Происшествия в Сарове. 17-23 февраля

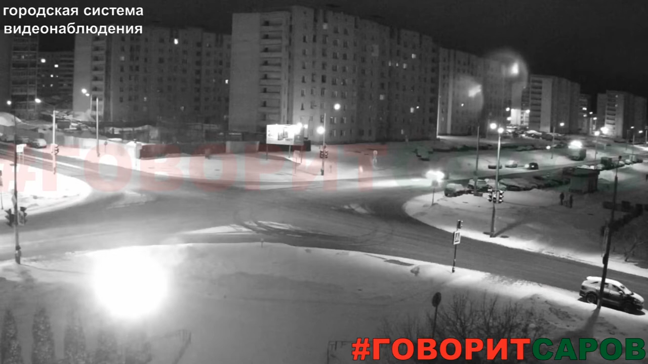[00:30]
В аварии на перекрёстке Московская и Курчатова обошлось без раненых, хотя столкновение, которое зафиксировали камеры видеонаблюдения, было достаточно сильно. От удара автомобили разлетелись, как шары на бильярдном столе. Авария произошла в ночь с 23 на 24 февраля.